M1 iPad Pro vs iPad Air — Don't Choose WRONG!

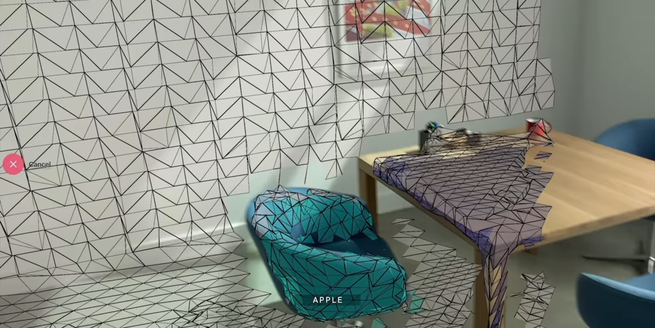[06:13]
The iPad Pro also has a second ultra wide angle camera, and a LIDAR sensor,